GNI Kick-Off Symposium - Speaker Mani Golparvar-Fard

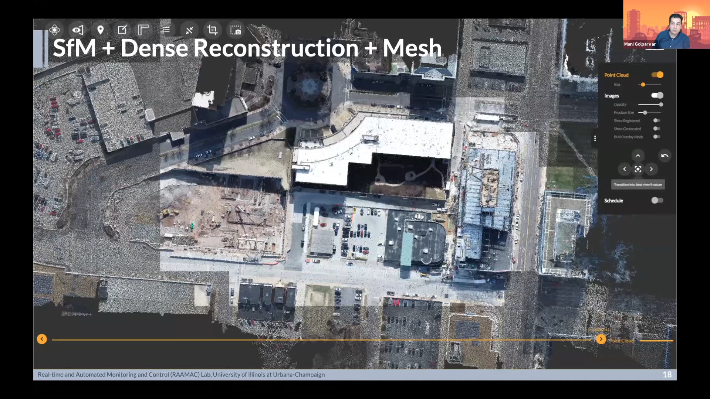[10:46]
Fast forward five years ago, when this platform was launched commercially that is now used in four different continents, this is that experience.
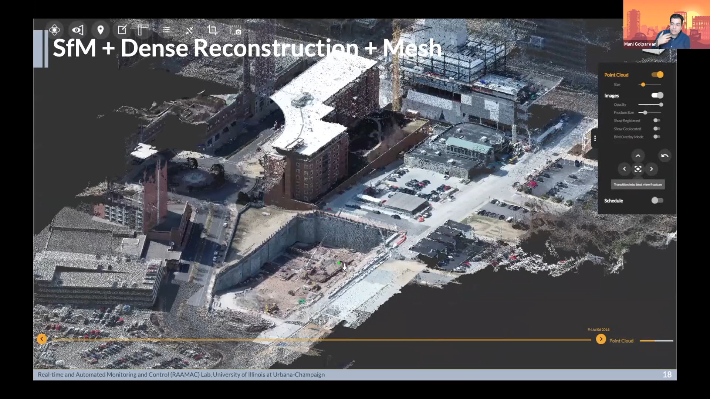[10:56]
Every time you're capturing on the job site, you can log into a system and you can kind of see what's going on on the site.
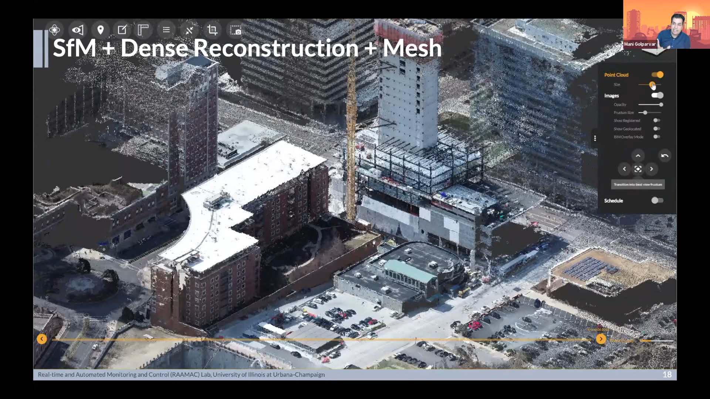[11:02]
Here in this case, you see $150 million project in St. Louis, you can kind of see a steel structure with concrete, you can see where the cameras have been captured from.
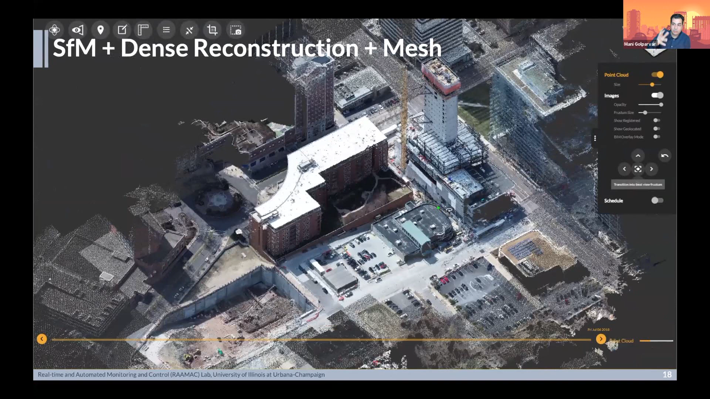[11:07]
And that will be that experience that they can bring to the job site from pictures.
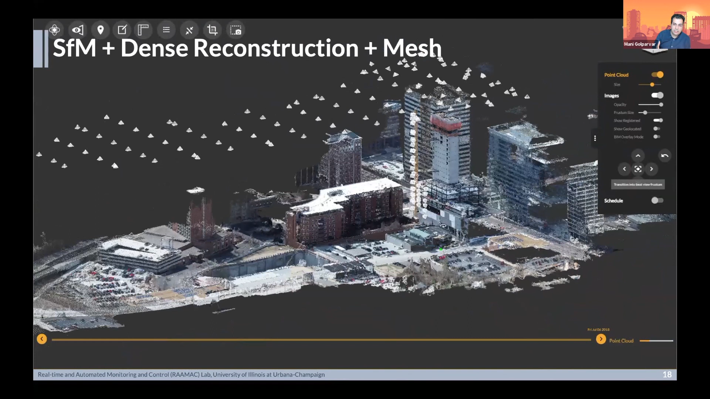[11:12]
So people can go in and click on any location that they desire. And they can immediately see what's happening there with having measurement capability.
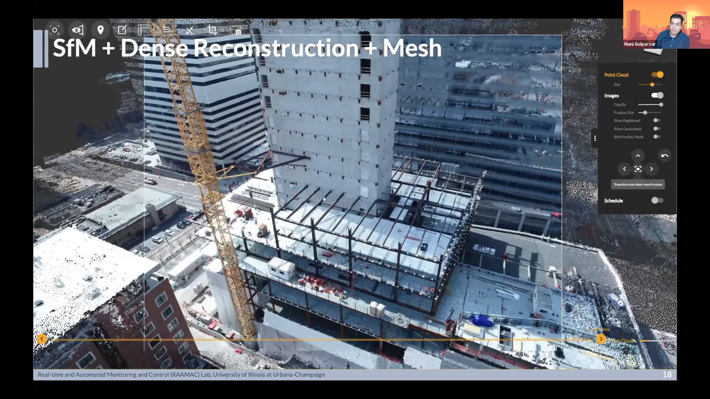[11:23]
Now, if you have that type of model, we can go in and map that against the plan. I already mentioned about some of the challenges. You know, we don't need to solve everything through automated techniques.
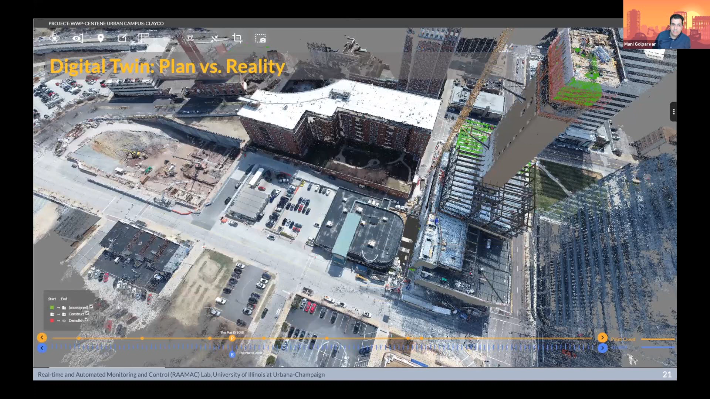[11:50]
But basically, if you can achieve that, that means your plan has mapped against that reality on the site, reality map as opposed to pure capture. And in that context, that means every day on the calendar, when you have a superintendent on a job site, they can log into a system and they can see who does what work in which location.
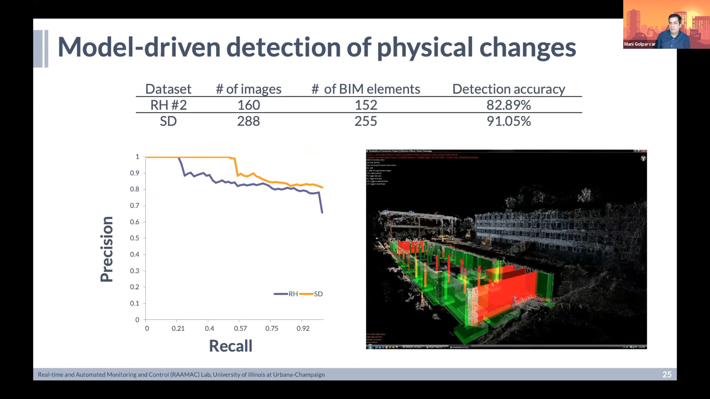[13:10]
So it was publishable, but let me show you some of the challenges that we have back then that really brings us back to some of the foundational issues that we have that still needs to be addressed before we can solve those practical problems that I started my presentation with. Detecting physical evidence. Algorithms like this are going to fail and not being able to differentiate between form work and concrete.
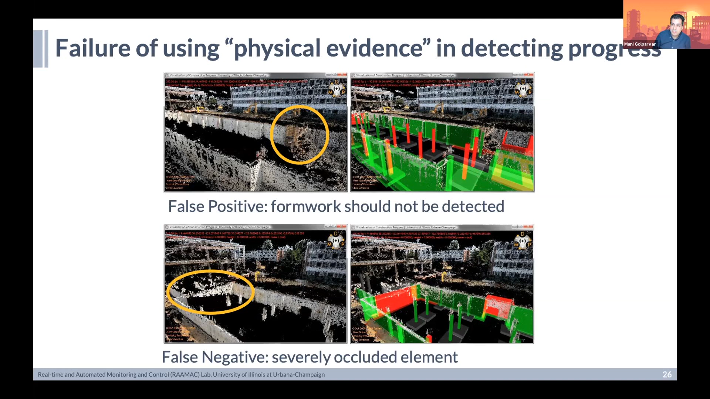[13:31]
And when we don't have visibility, there's no way we can reason about it. So I went back to the drawing board and many years ago, I had the opportunity of learning some of these techniques from Yannis Brilakis.
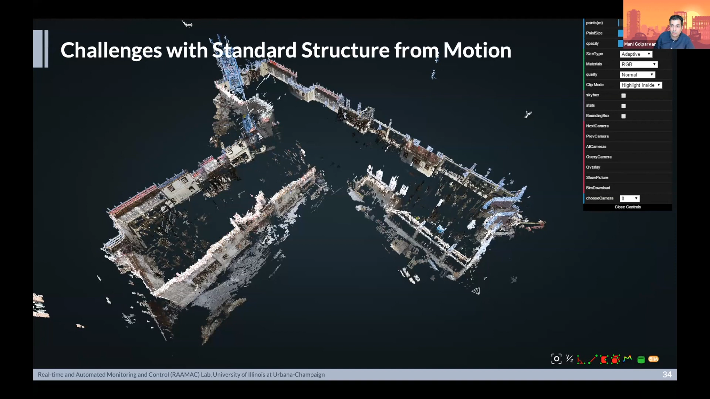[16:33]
there are some really foundational problems that would surface that deserves attention. One is, there's no guarantee on completeness of the scene if you haven't really planned for the capture, which is
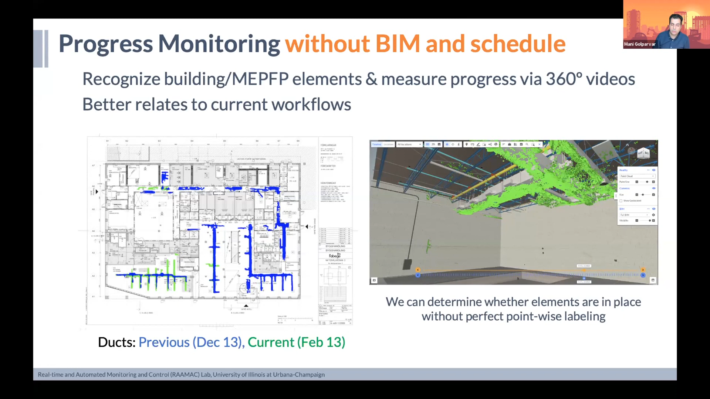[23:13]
then you got to go back to the basic drawing boards and looking to how you can contribute back into 2D and very simple 3D models. So there's a ton of stuff that's coming out here that can better relate to workflows by automatically detecting changes without any BIM, without any schedule. So you can improve the basis of that. The other aspect that I thought I should touch on is the fact that when you start thinking about these as a system, as opposed to an algorithm or model,